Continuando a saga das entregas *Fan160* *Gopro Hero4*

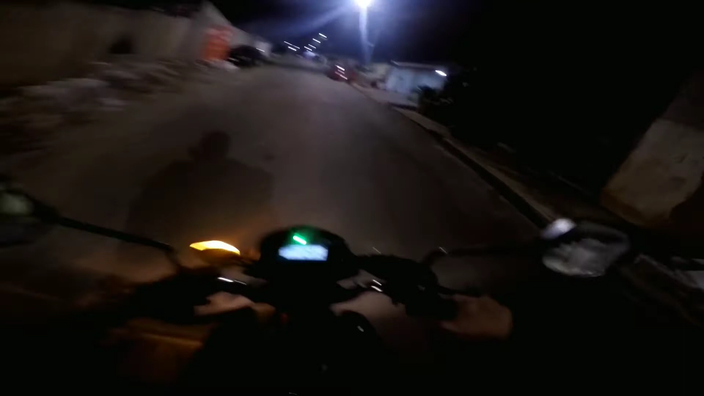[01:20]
E é isso aí. Hello, people! Haha, me conheço, mano! Ó, senhorzinho indo trabalhar, mano, ó! Indo trabalhar não, deve tá saindo um posto ali de combustível, saindo pra casa, né, cachorro? Isso aí, mano, vamo que vamo! Mas entrega é meio perto aqui, certo? Isso aí, vamo marcha na boneca, né? Hoje é Natalzão! Feliz Natal e mais uma vez pela décima quarta...
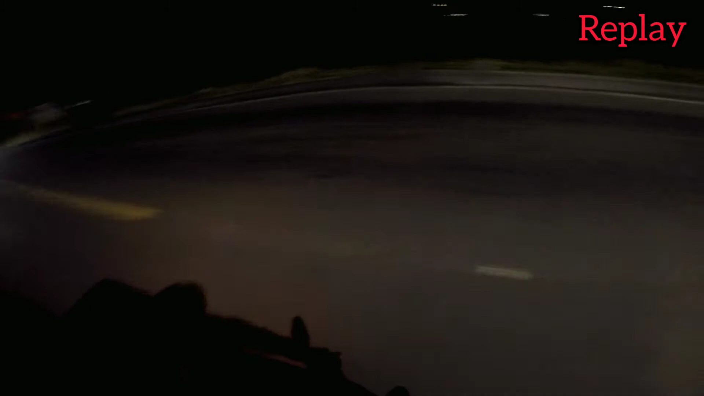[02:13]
Olá! Passei pelo Lua trepando as... Trepando tudo ali, as calçadas e tudo. O importante é fazer as entregas, viu? Chã, braga, cachorro! Ó o lixo, mano! Ô, porcão! Mano, isso dá raiva, velho!